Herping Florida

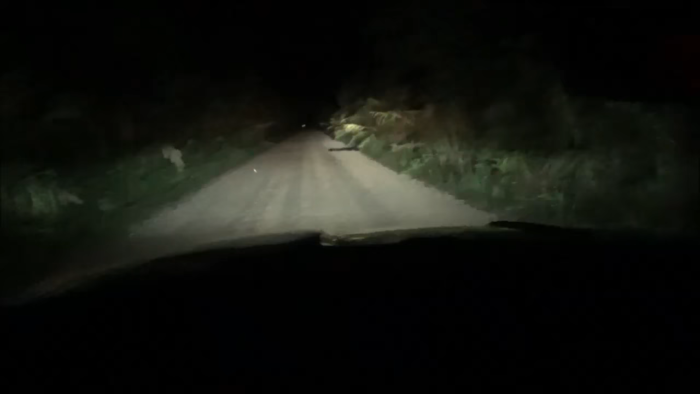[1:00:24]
All right, so we've got a gator in the middle of the road here. We are night herping.